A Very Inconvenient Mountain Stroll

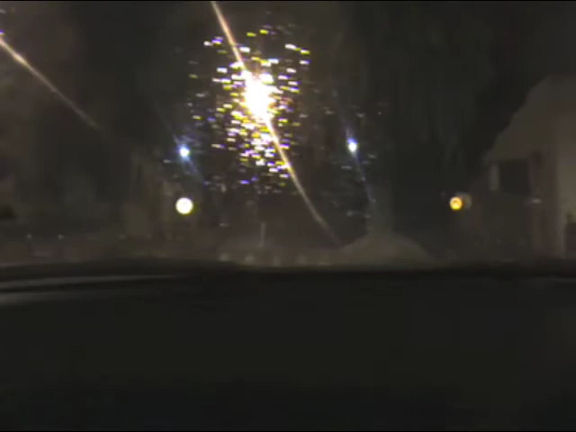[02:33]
Oh, there he is in the there middle of the road. There he is standing shit on the roundabout.
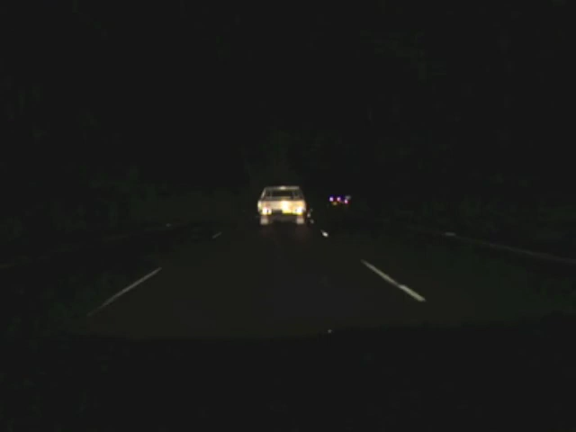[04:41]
Oh, another fucking ute. Fuck. Must be in hell. We are in hell. Hell is other utes.